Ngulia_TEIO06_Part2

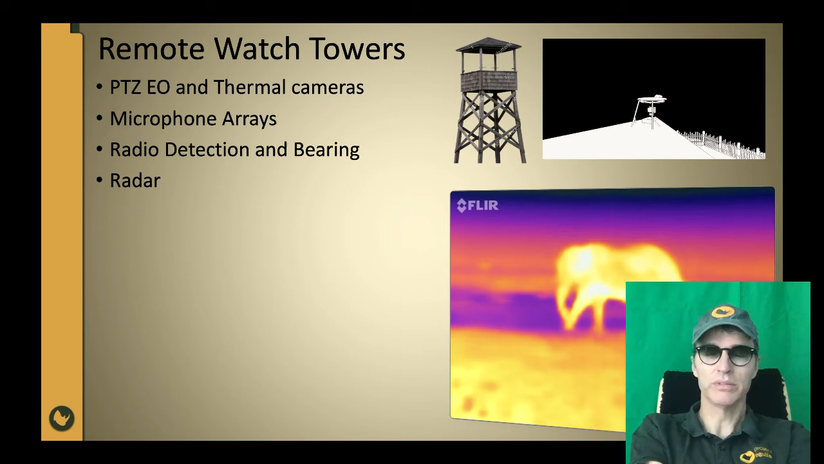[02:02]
It was completely dark at this time. It was not possible to see it. You could hear it, but I couldn't see anything that night.
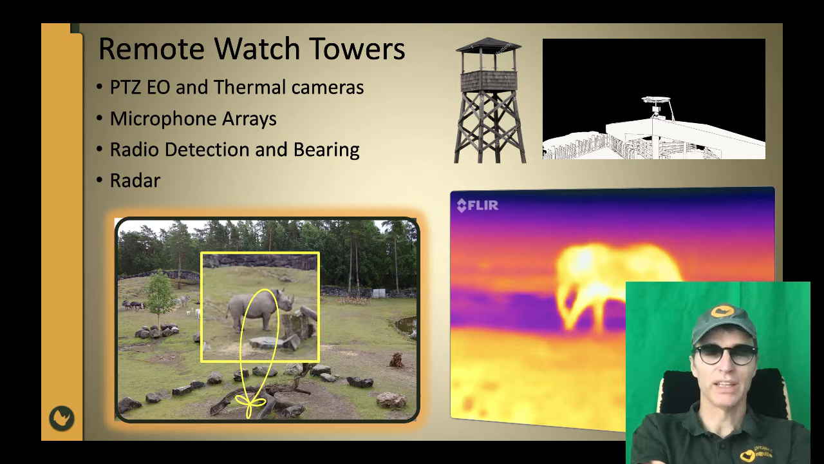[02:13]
And the microphone array can be used for beam forming sounds. We can locate sounds and direct the cameras or other sensors to that point.
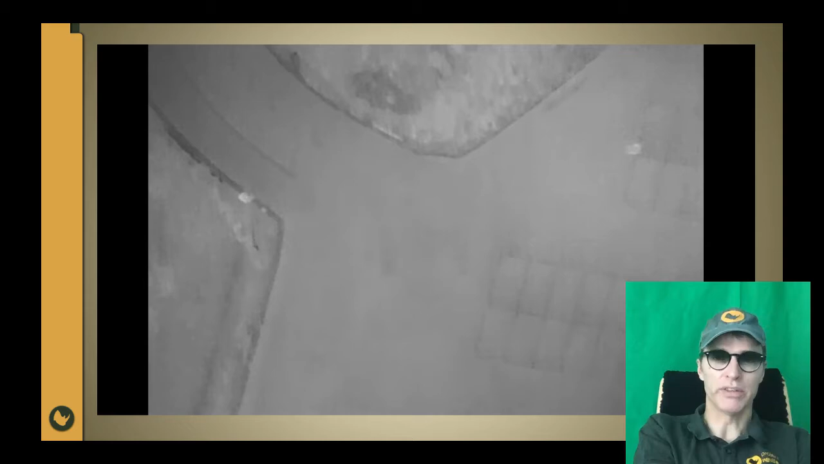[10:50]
the thermal camera on one of the drones and we can see warm objects as bright white.